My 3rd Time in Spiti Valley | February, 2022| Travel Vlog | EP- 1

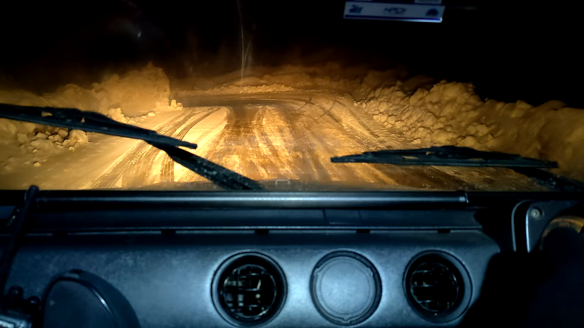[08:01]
रास्ता कुछ ऐसा है, बिल्कुल ही फ्रोजन, ब्लैक आइस, और स्पीति पहुंचे भी नहीं है। क्या बात है, माशाल्लाह। हे भगवान, या तो आज कल्पा ले जा अपने पास, ले जा। नहीं भाई, संभल के, नहीं भाई संभल के।
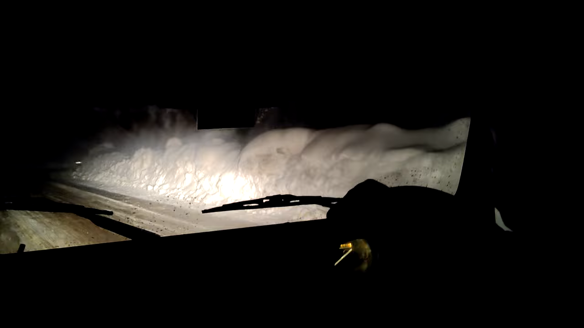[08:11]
ओ, काम हो गया खराब। चलिए सर भाई, तो काम खराब कहें या सही कहें, विंटर स्पीति के लिए आ रहे हैं, तो भाई देखिए ये सब चोचले तो लगे रहते हैं।